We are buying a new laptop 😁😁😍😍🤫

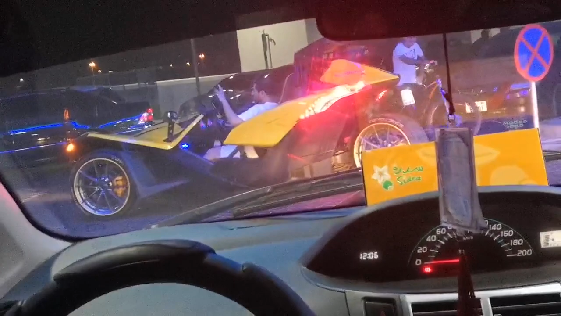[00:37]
Guys, ये गाड़ी देखो. Wow, दुबी ऑटो जैसे. ये तो ऑटो जैसे ऑटो रिक्शा है.
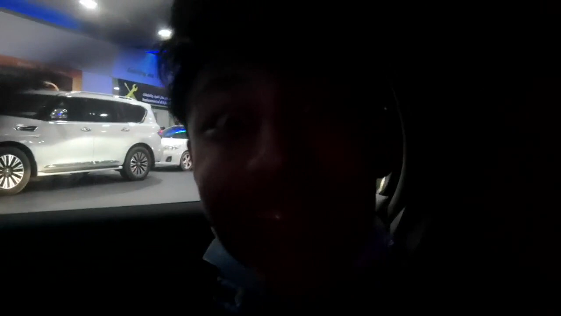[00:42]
मतलब seriously, ऑटो जैसे.
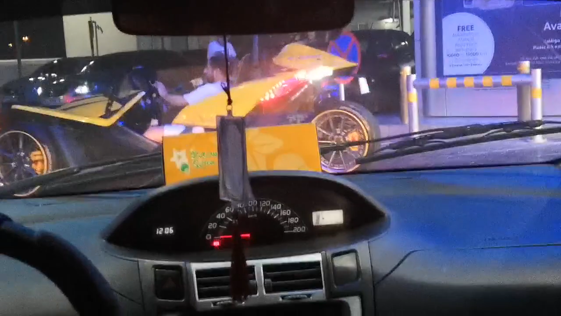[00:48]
इसको ऑटो बता दिया भाई. तीन तीन व्हील, तीन व्हील है इसमें.
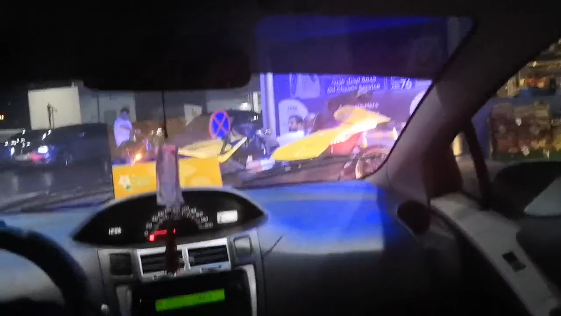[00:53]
ऑटो दिख भाई, ऑटो दिख रहे हो? देख, वो भी रिवर्स लेके आया तेरे को खोपड़ी तोड़ने तेरी. ऑटो मॉडल.